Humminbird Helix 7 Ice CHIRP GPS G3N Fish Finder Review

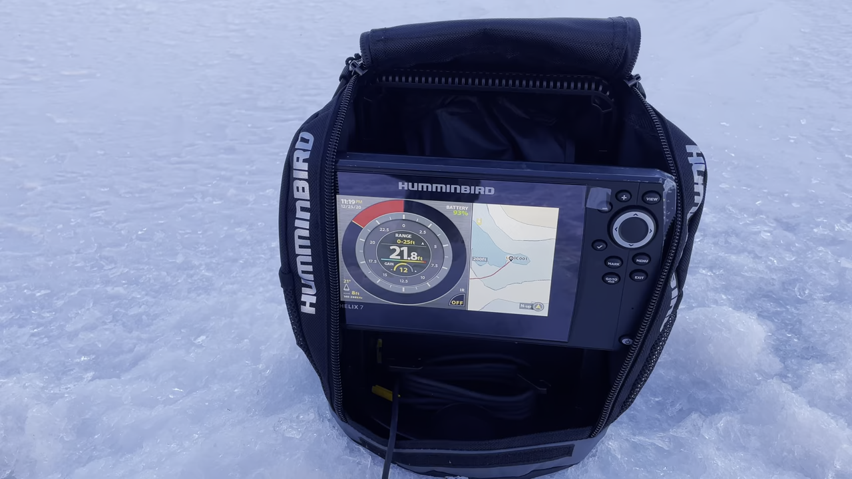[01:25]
On screen: depth 21.8 ft
Oh yeah this might be this spot. We might draw a few other holes. We'll see. Just drop my line as you can.
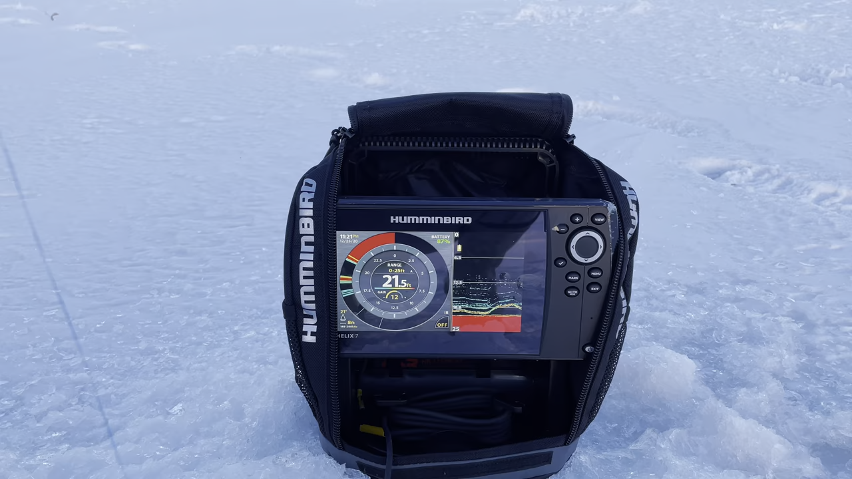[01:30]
On screen: depth 21.5 ft
I'm pulling up and down right now. As you can see I gotta turn the gain down or up a little. I don't know. But uh I'll do that right now because we don't want that blue stuff.
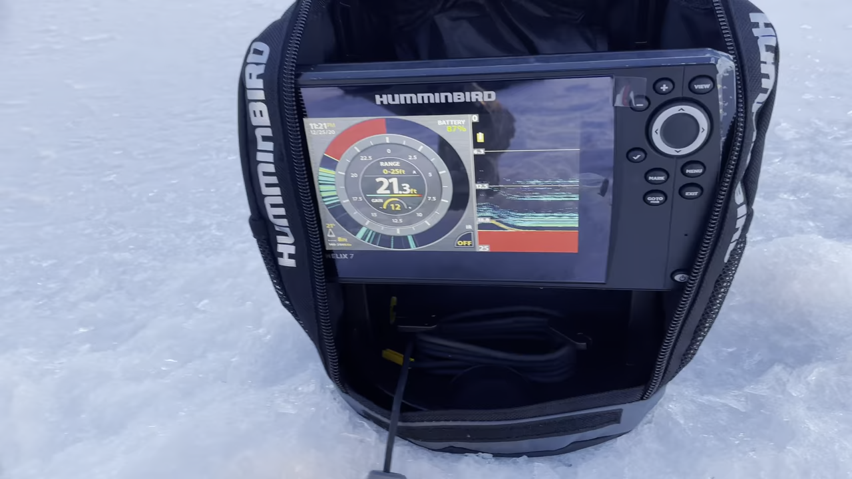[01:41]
On screen: depth 21.3 ft
I got my nice little lure on. And uh my gain's at 11. Oh that's Gunner SU dropping down look. Uh huh. Okay that's Gunner dropping on the one on bottom.
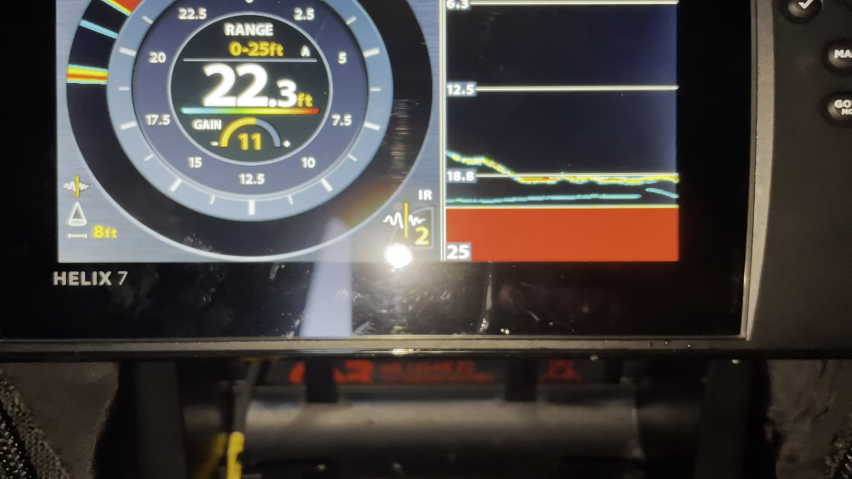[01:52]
On screen: depth 22.3 ft
I'm jigging a little bit. As you can see Gunner's above me right now. So yep Gunner's got a bigger lure so that's what it looks like.
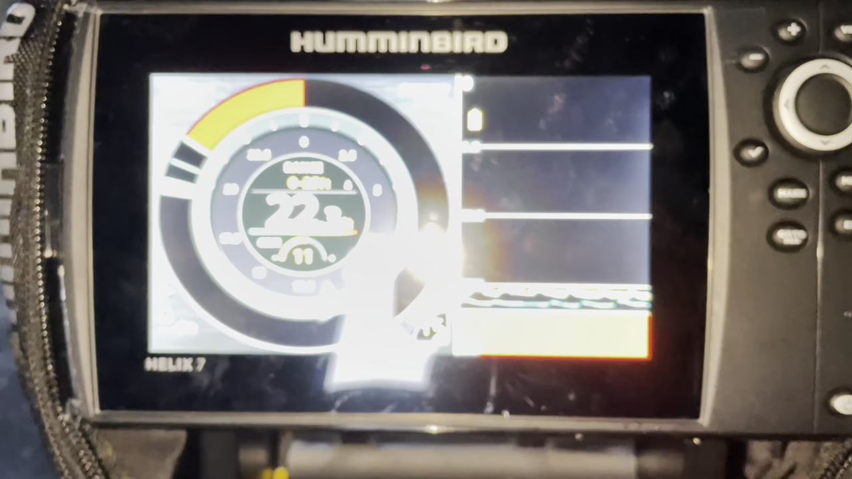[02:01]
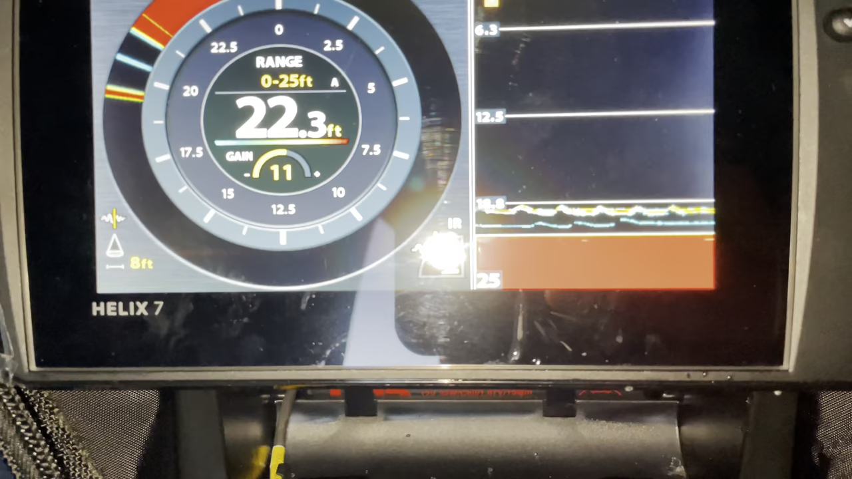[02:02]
On screen: depth 22.3 ft
Okay guys so um the chirp thing
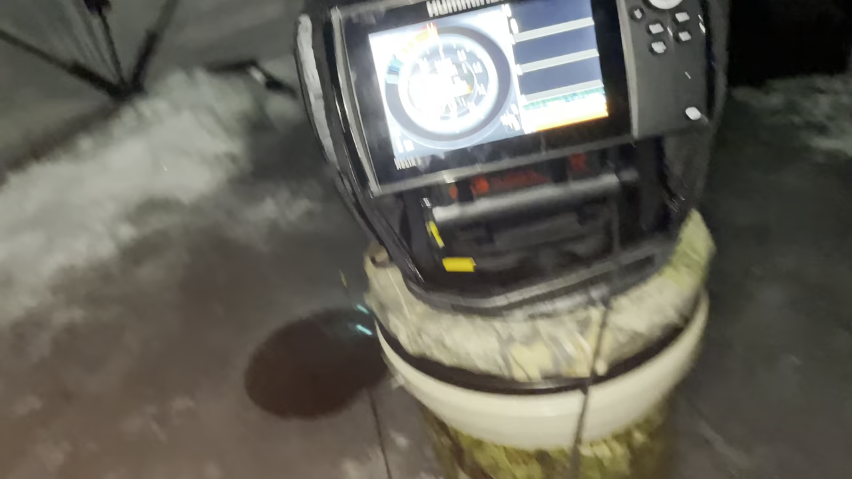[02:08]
says it can see six feet in
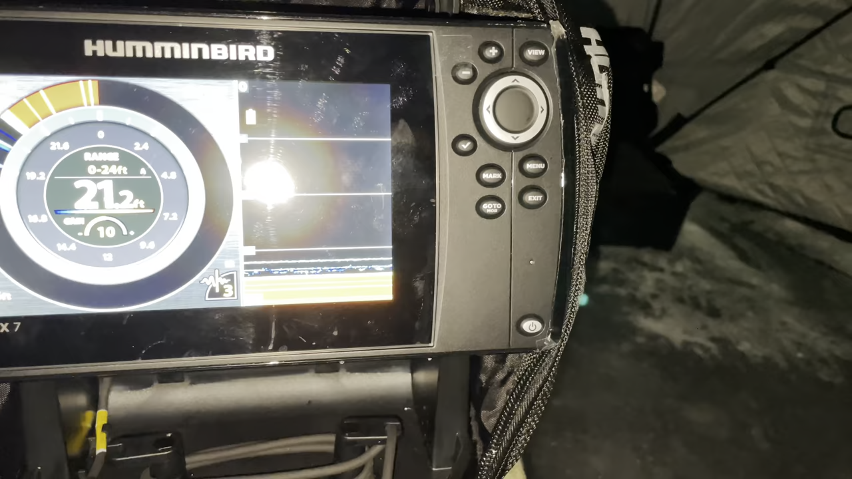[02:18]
On screen: depth 21.2 ft
But um it's going it's working good.
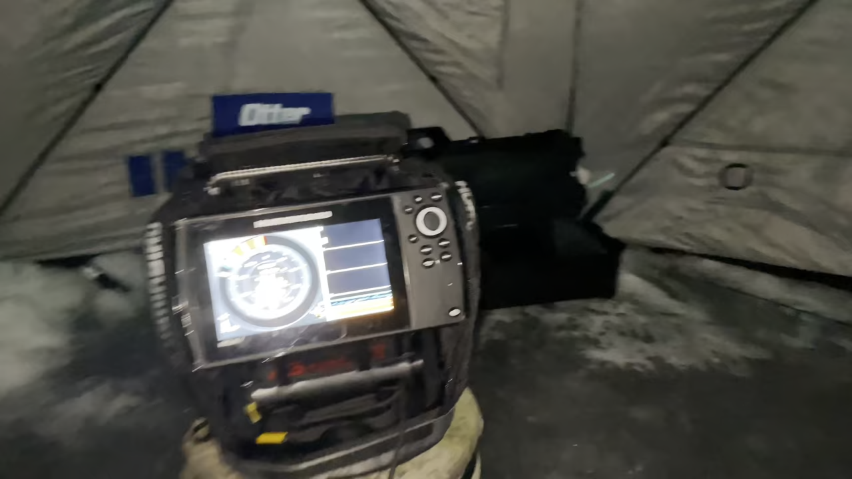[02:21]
We got the gain on 10.
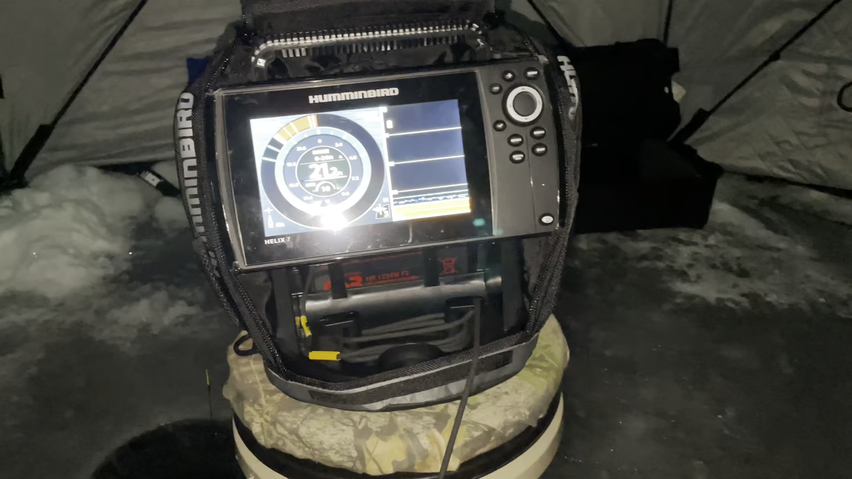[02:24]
I think the chirp is on three. So we saw one fish.
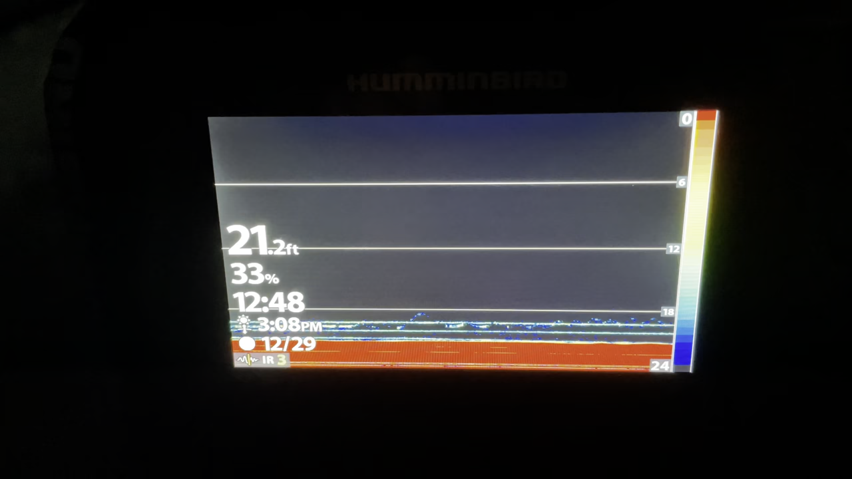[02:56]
On screen: depth 21.2 ft
Alright Gunner's pretty far away too so it doesn't show up very well.
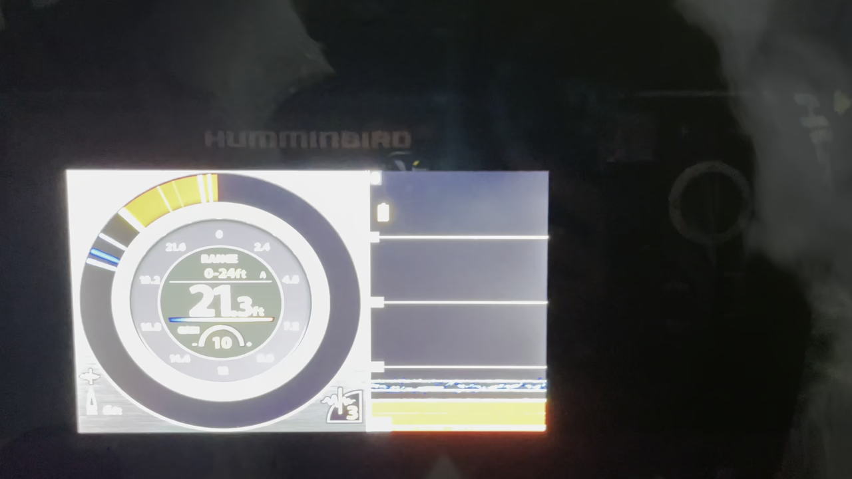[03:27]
On screen: depth 21.3 ft
That's why I saw the decoy.